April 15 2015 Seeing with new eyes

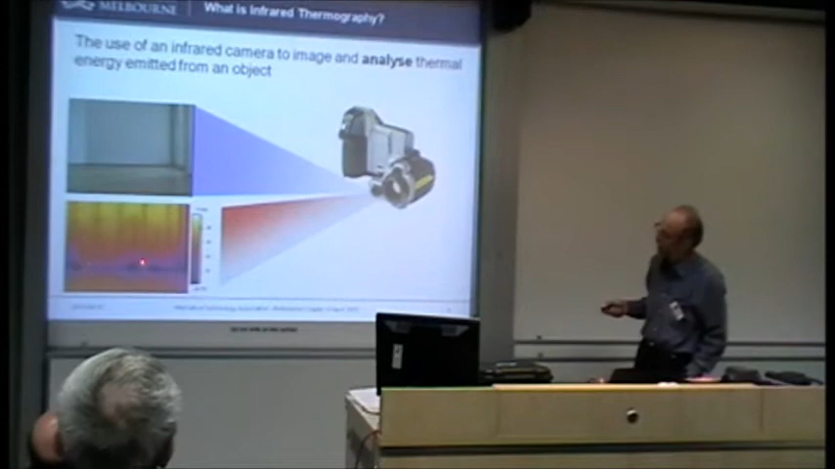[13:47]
And so we've then got air leakage here, which is showing up clearly in the thermal image, but doesn't show up in the visible.
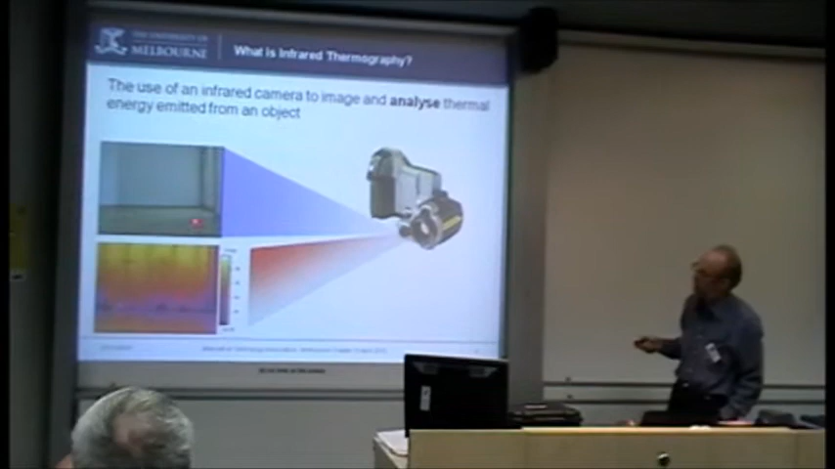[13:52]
The other thing you'll note here is that you can clearly see the studs in the wall.
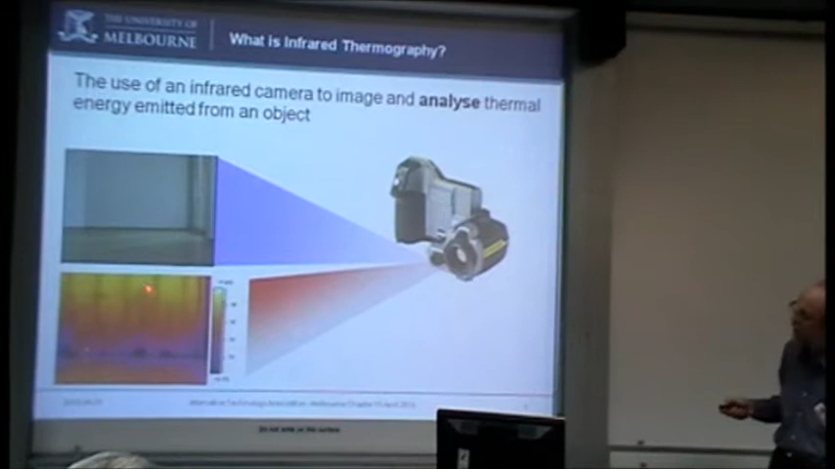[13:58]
Now, it's not because we can see through the wall. That's not where we've seen the studs. They're just cooler. It's because when you've got the studs, they actually act as a thermal bridge, and so you've got more contact than where in between, where you've usually got insulation. So you're going to get a different picture, and you'll get a different picture there. It can look, in this case, like it's cooler, where that would normally indicate that the room behind or the outside is cooler than the inside,
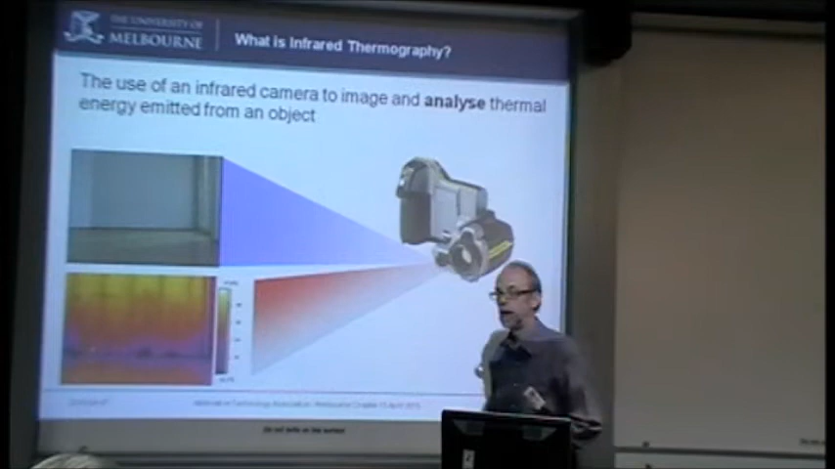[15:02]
And it really is one of the traps of going to some of the overseas courses, because they tend to only look at cold weather surveys. So it's a matter of that interpretation. So Alan, would that be showing that there's like a gap at the bottom of the wall there that, you know, it looks very dark? Well, that's right. I mean, this is meant to be sealed. It looks in the visible here like it might be an obvious gap, but in fact, what you've actually got is a larger gap in these spots here where it's actually gaps leaking in the architrave air. Or something. Cold air is coming in. It's a doorway or something. No, it's actually a wall. It's like an architrave on the skirting board.
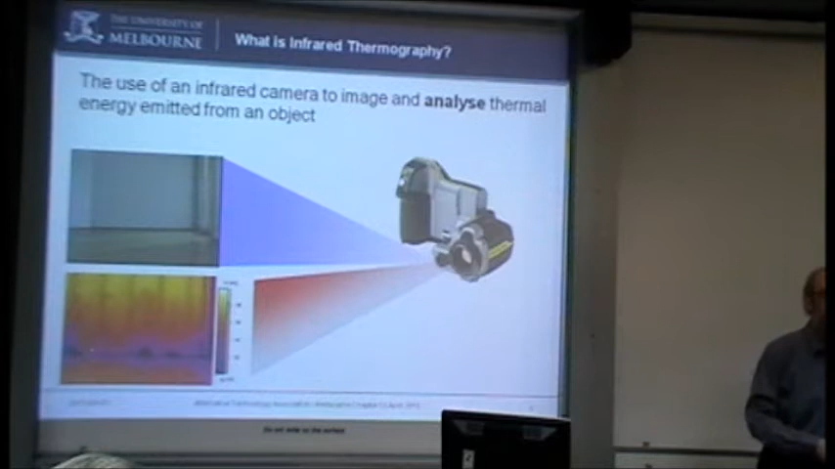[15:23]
Skirting board. On the wall, and it's obviously got gaps around the behind. Yeah, there's no skirting board. And so you've got some, and this is a fairly typical sort of pattern that you get when you've got the air leakage.
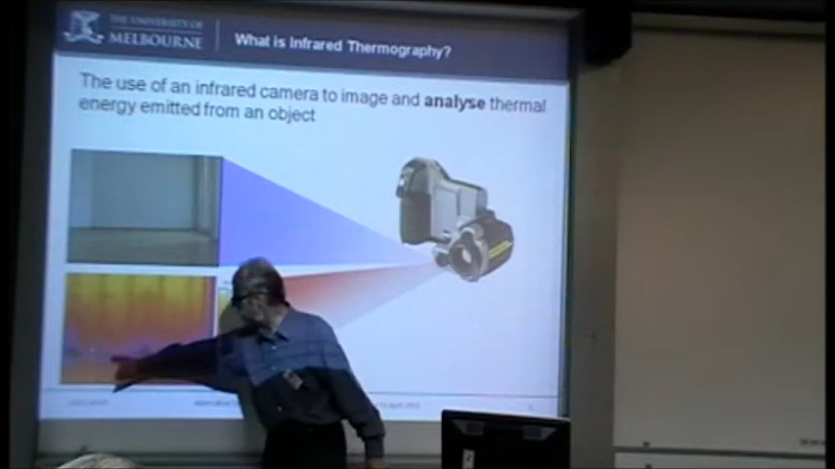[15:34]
So again, it's partly a matter of experience, much as anything else. This is what we typically see, and so you start to say, well, that's what I've got there.
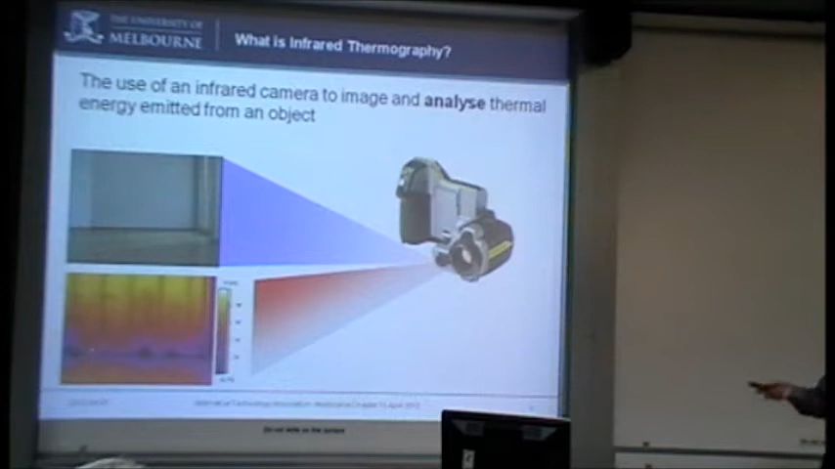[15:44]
But again, if it was hot outside and cold inside, I wouldn't be seeing this coming in as a dark colour.
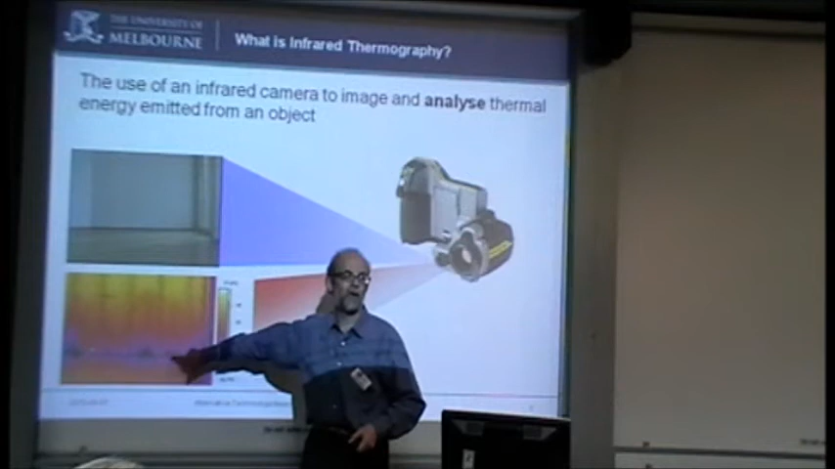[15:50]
This would be hotter, so it'd be brighter than the other. So you actually get the reverse. But you must have it flowing. So unless you're on a day when you've got the wind blowing in the right direction, you're not going to see that.
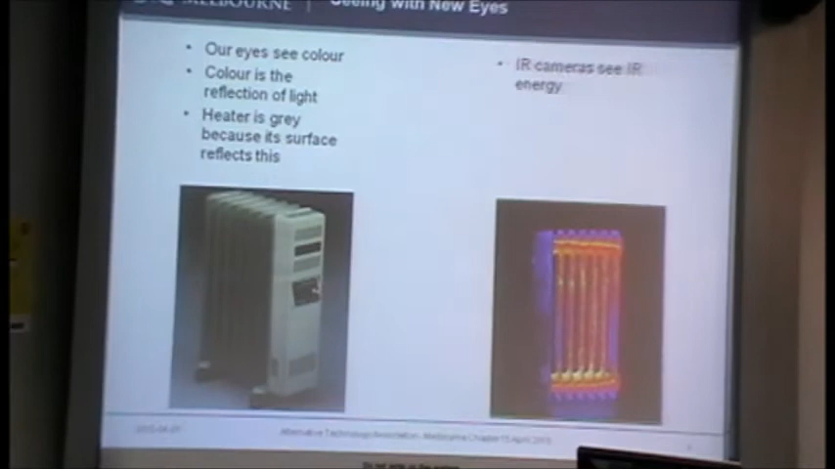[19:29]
When we see it in the infrared, it's different. It's not looking at a reflection of the infrared, it's actually looking at what's being emitted, thrown out by the body itself. This is where it's different. So we've then got to understand that. But now also, besides what's being emitted, there will be some reflection.
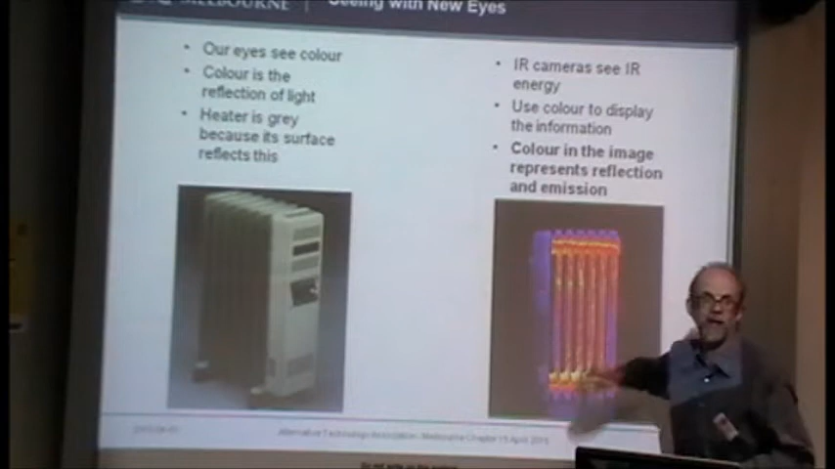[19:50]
Because the room itself is warm, and it will partly reflect off that, as well as this thing itself emitting. And one of the compensations in the cameras is for reflections. If you want to get an accurate temperature number, you have to put in an appropriate correction for for the reflection.